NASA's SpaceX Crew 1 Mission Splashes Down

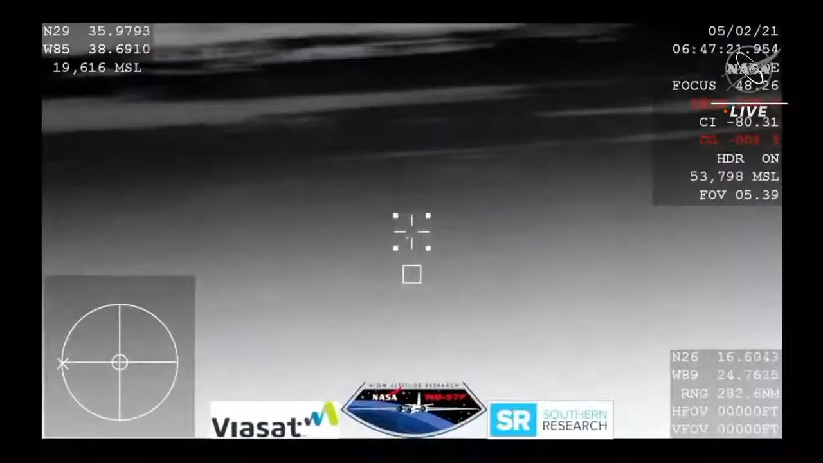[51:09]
And this view from our WB-57 aircraft with its thermal imaging cameras, we will be looking for the Crew Dragon to come into view,
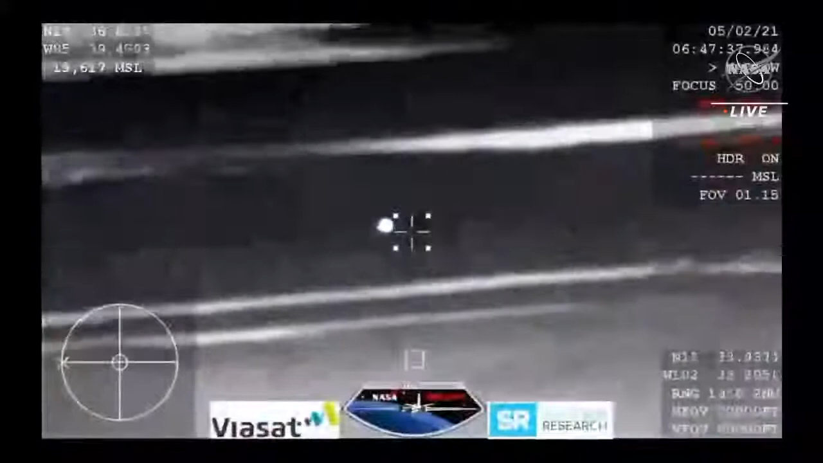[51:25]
and there you can see it in the entry of Earth's atmosphere, Crew Dragon continuing its journey home.
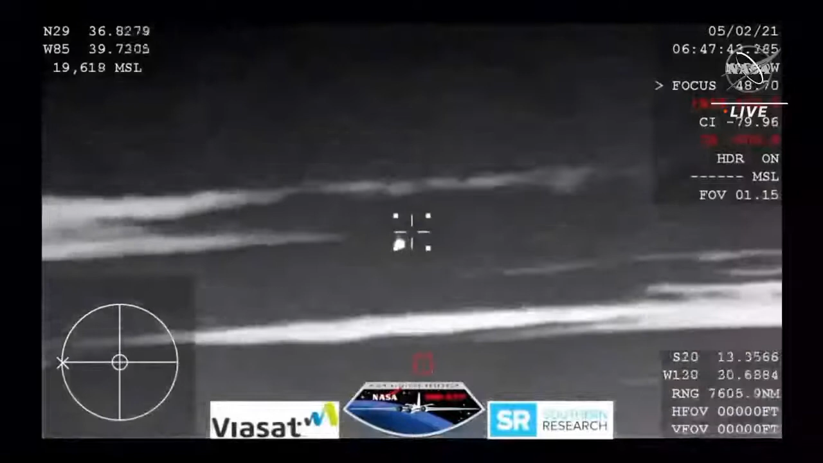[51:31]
So there's a material on the bottom of the capsule. PICA 3.0 stands for phenolic impregnated carbon ablator.
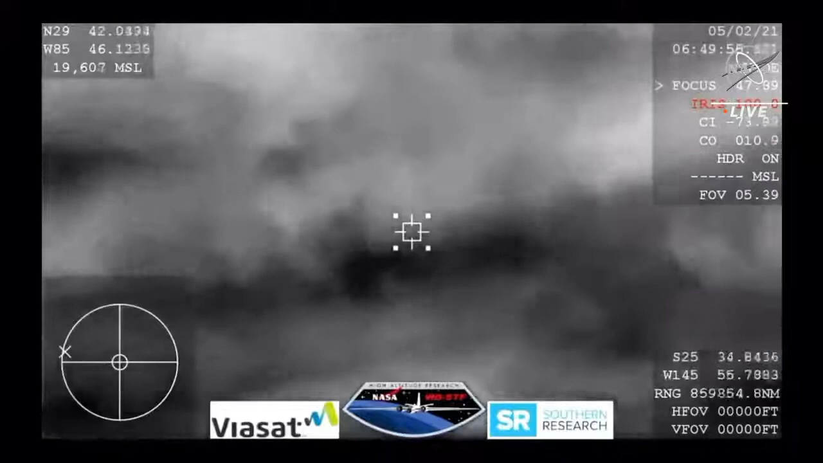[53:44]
We are at 40 kilometers, 4.34 on the Gs. That's Commander Mike Hopkins reporting the Gs that they experienced upon reentry. And as you heard, we are now out of that loss of signal portion, meaning the plasma has eroded away enough from the spacecraft. I think my heart skipped a beat as soon as I heard the crew responding back. And, you know, one thing I did note as soon as Mike turned on his comms, there was a lot of background noise, and that is sort of the after effects of Dragon's re-entry.
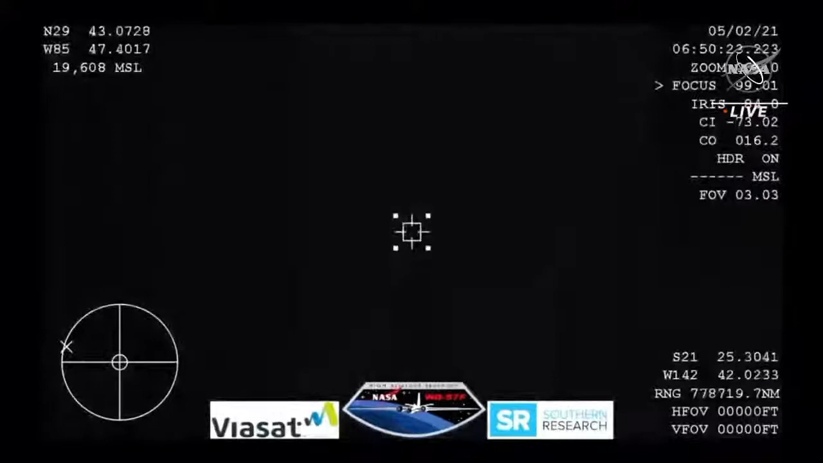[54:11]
So this view again from the WB-57 aircraft. Dragon SpaceX, a GPS is converged.
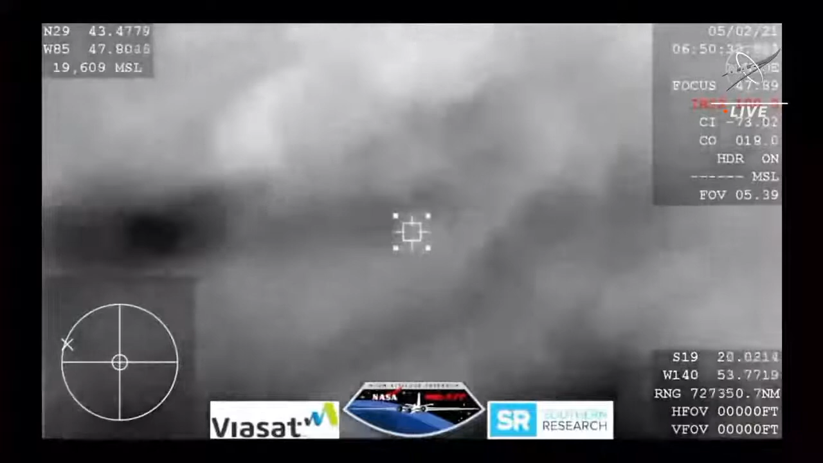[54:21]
Expect nominal altitude for drogue chute deploy. Resilience copies. Nominal altitude for drogue deploy.
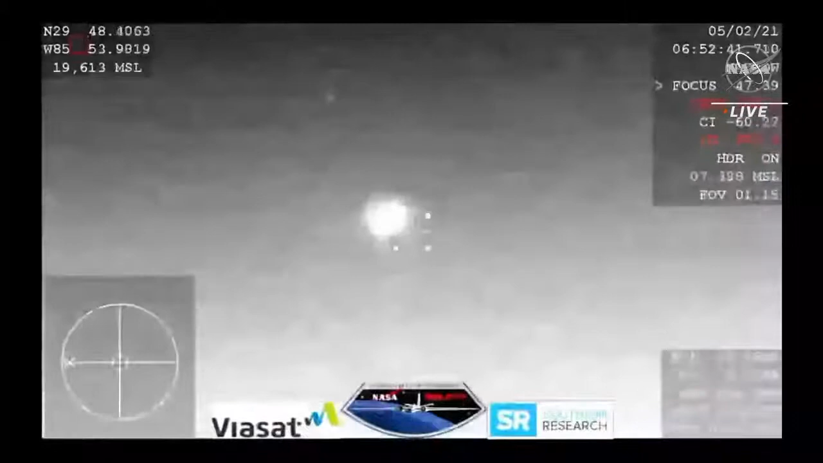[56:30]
And it looks like those might be our drogue chutes. Visual, two chutes.
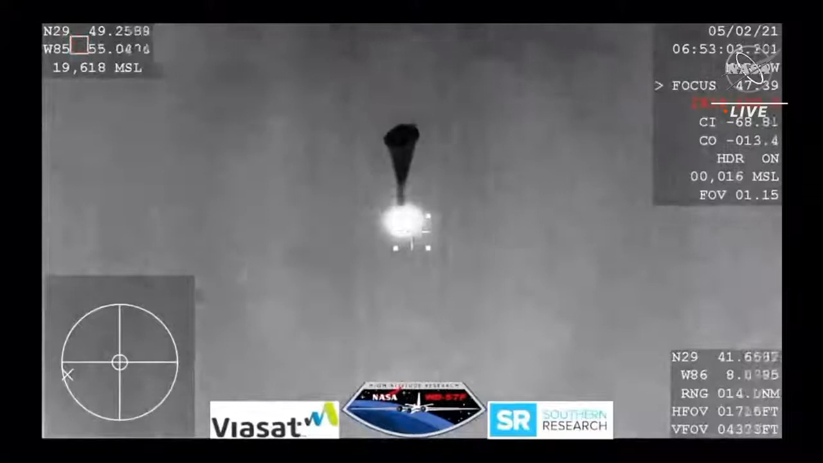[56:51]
Continuing to hear good news after good news. Two drogue chutes have deployed. Everything looks nominal, and we're slowing the Dragon vehicle down. We are expecting the four main chutes to deploy within the next minute.
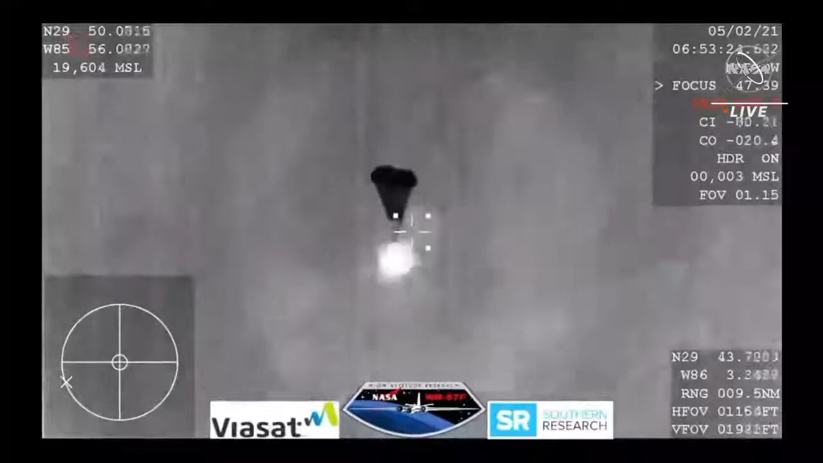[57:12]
And those four drogue chutes. Oh, you can see them being pulled out now. Visual on four mains.
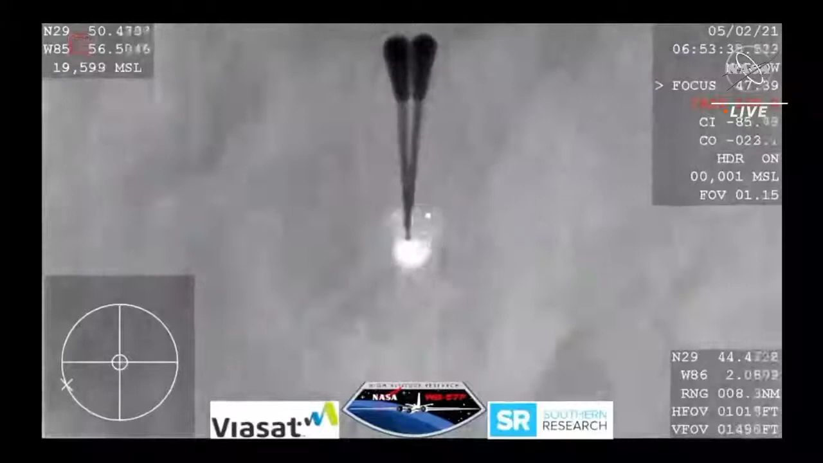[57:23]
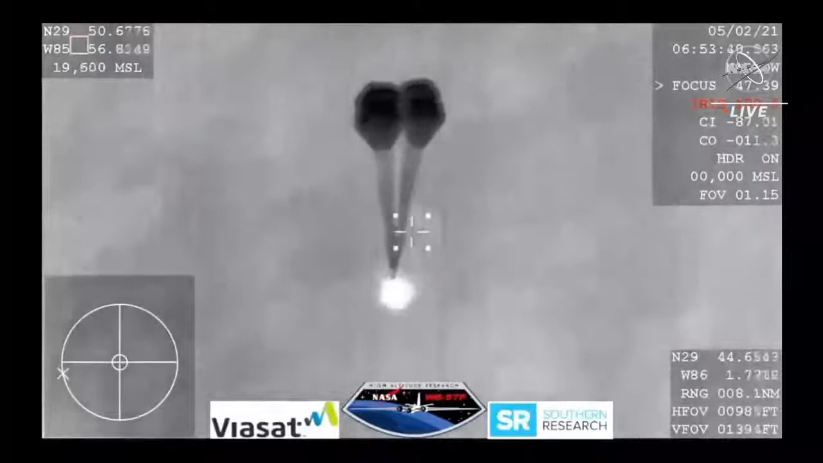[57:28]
And Resilience copies, and we see a nominal descent rate.
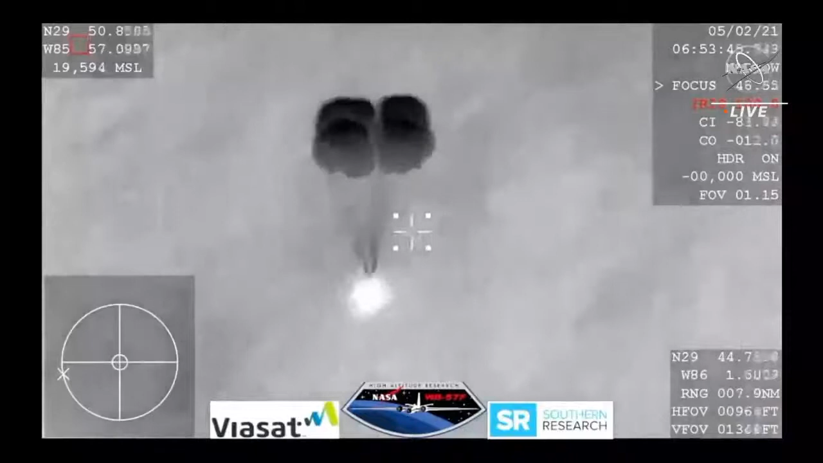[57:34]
SpaceX copies and concurs nominal descent rate.
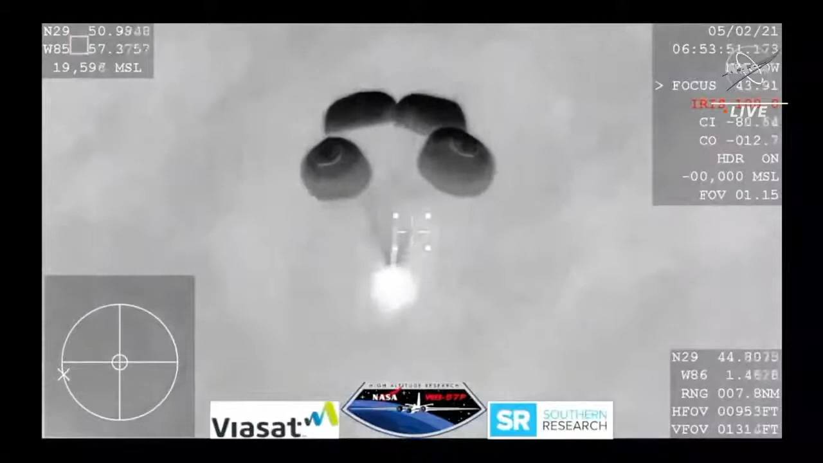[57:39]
And this view coming from the WB-57, very clear image of those four main parachutes slowing the vehicle down to what will be about 16 miles per hour prior to splashdown just off the coast of Panama City, Florida.